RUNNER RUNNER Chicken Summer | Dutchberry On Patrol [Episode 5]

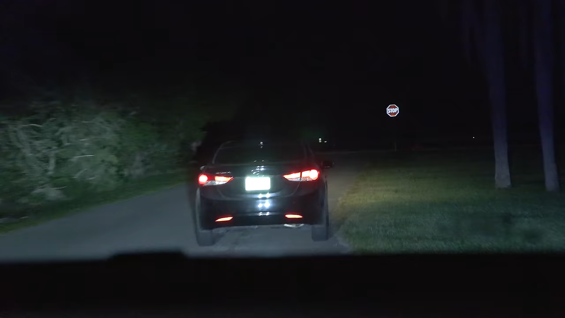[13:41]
Copy, that is Kevin Watson, common spelling. Dispatch 420, I'll be on a stop 500 feet to 24's left.
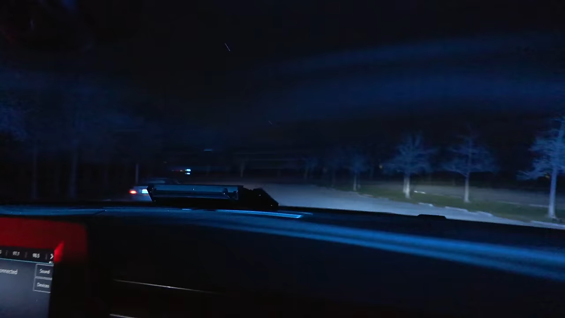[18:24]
Not one's trying to take off on me.
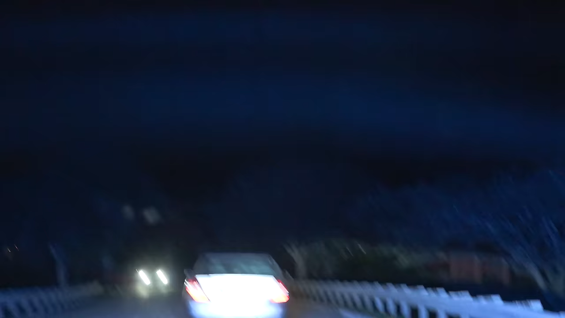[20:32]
He has a restricted driver's license.
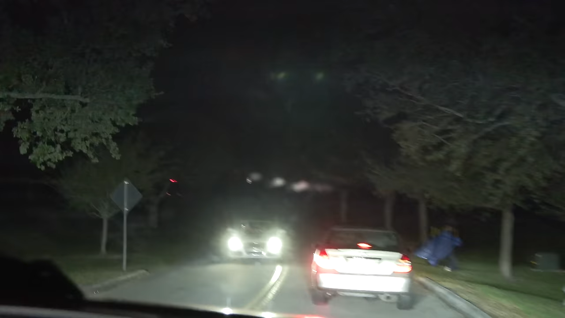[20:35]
He is showing the 2003 Toyota Camry.